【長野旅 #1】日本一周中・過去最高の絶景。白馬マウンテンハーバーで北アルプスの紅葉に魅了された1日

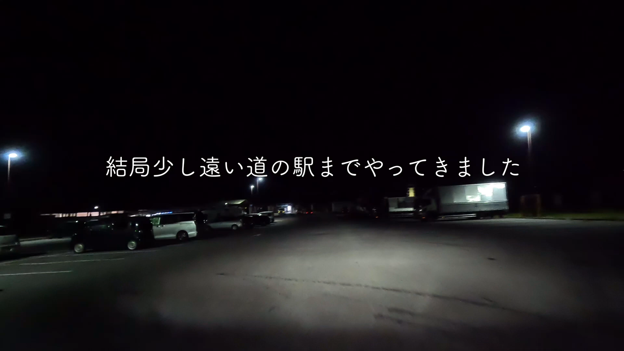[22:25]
本日の車中泊場所に到着しました。